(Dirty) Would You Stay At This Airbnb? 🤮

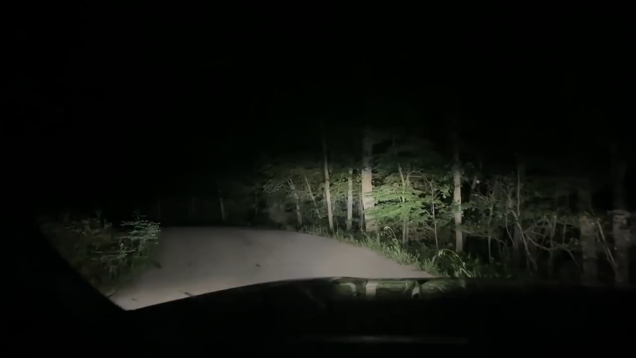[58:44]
on our way back to our airbnb i think it is dark let's turn these guys off whoa whoa whoa you're up on mountain you have lost your mind oh my gosh that's ultra creepy the woods are always creepy though